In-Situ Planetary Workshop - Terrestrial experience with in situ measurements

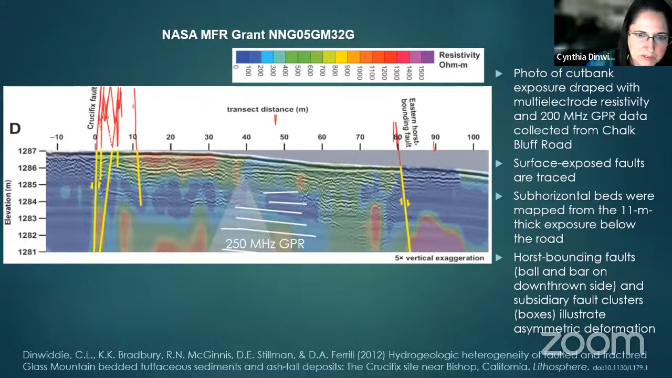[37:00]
the visible faults that are above the road and sort of translated them down to what we think is going on here in the subsurface. So this is just based on the geophysical data. Next slide.